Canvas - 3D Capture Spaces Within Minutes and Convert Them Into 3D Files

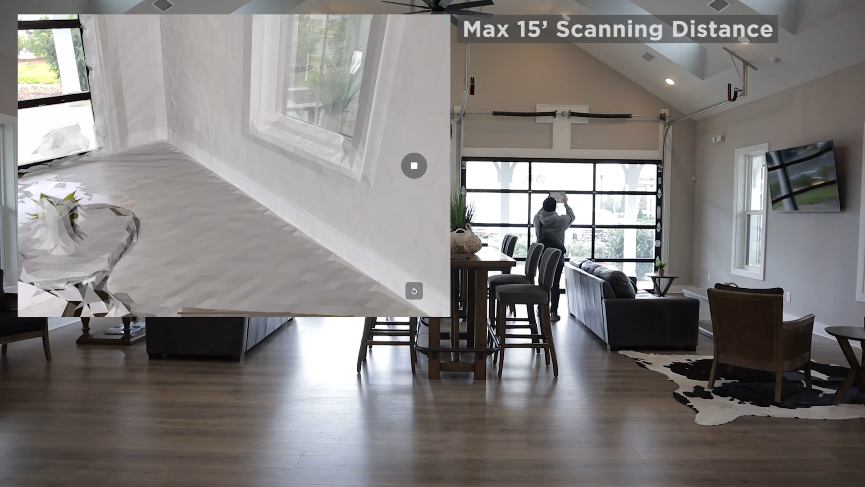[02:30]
Generally, you want to move along the wall.
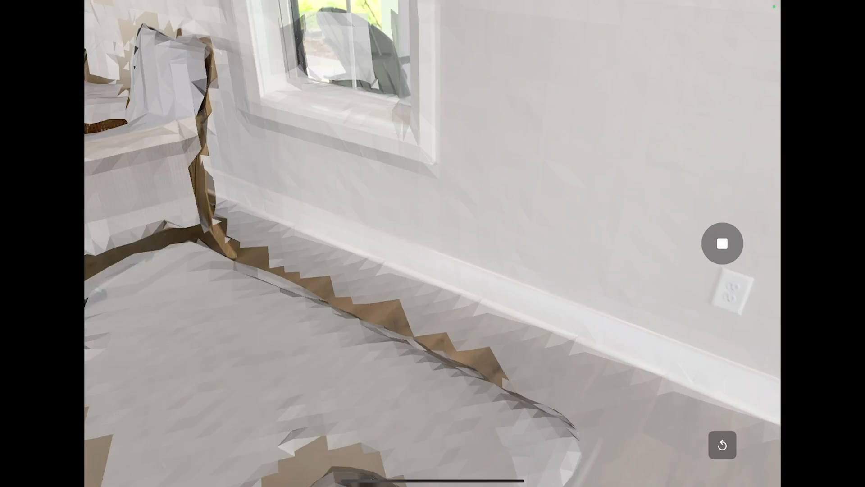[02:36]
And try to use up, over, then down, over motion to do the fence painting motion. Avoid scanning area twice.
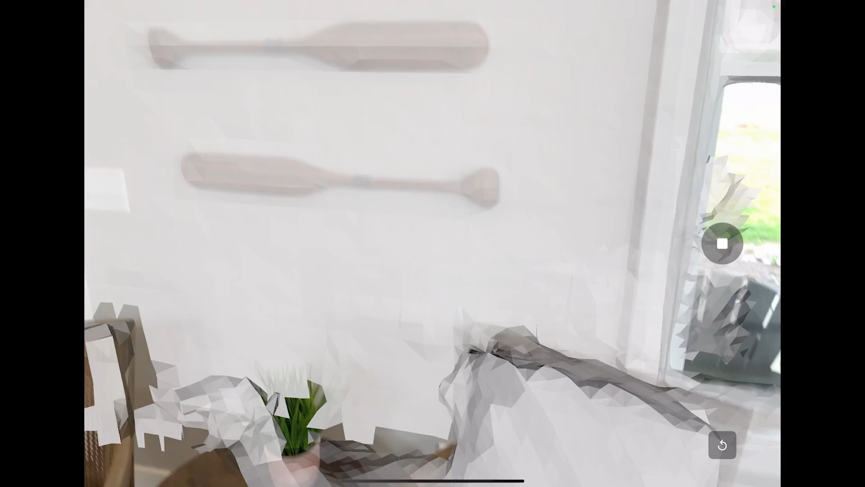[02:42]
Move across the room slowly as one should make sure you capture the structures, corners,
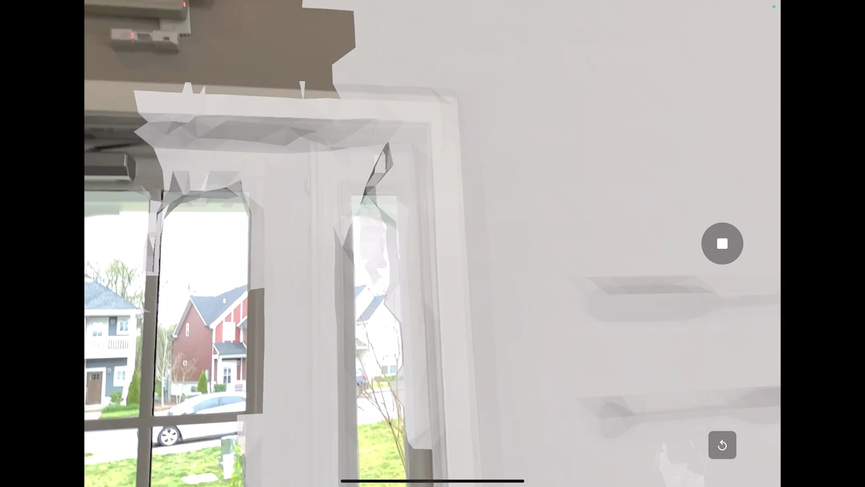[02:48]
and edges of the walls that meet other elements. Highly reflective surfaces, light fixtures, and bright sunlight can cause distortion.
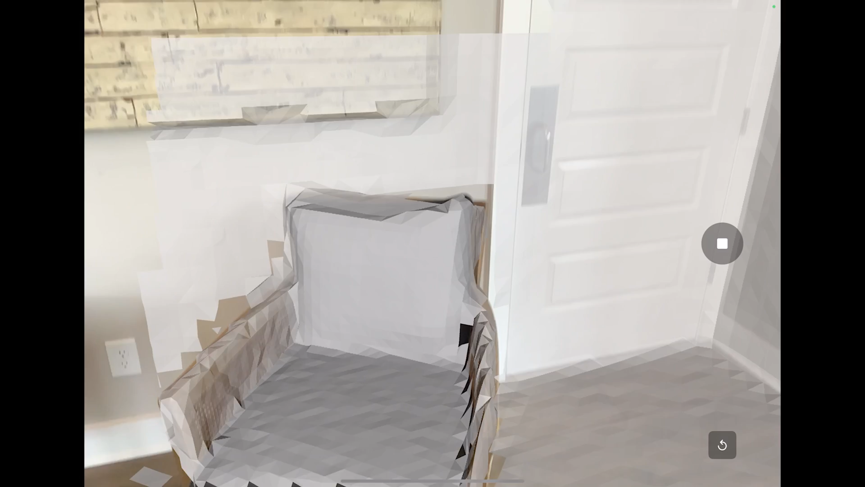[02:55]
Try going around mirror, stainless steel finished fridges, and large light fixture areas.